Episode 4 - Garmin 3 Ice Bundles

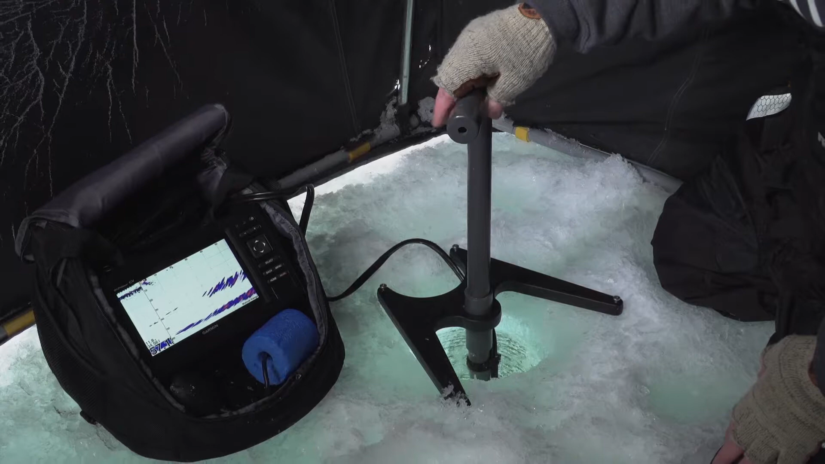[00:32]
And that makes it easier to find rolling spools of fish without drilling dozens of holes.
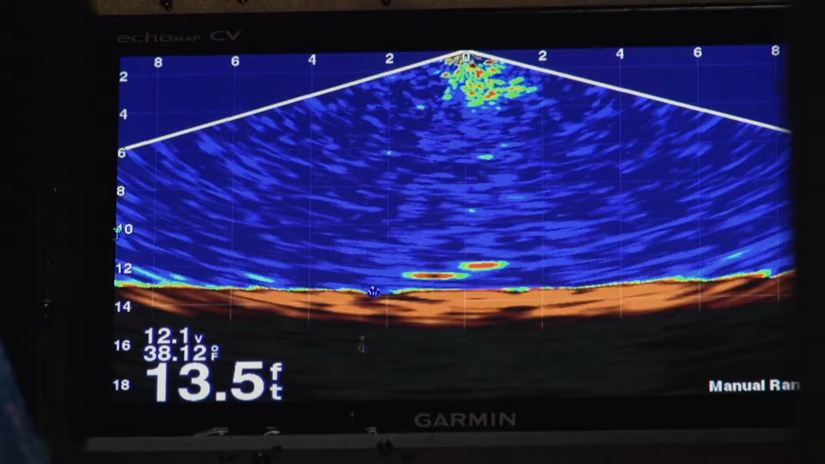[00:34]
On screen: depth 13.5 ft, water 38.12°F
And Panoptix Live View Down allows you to cover massive amounts of water beneath you, so you see more fish. And what makes the Garmin Ice Bundle even better is that the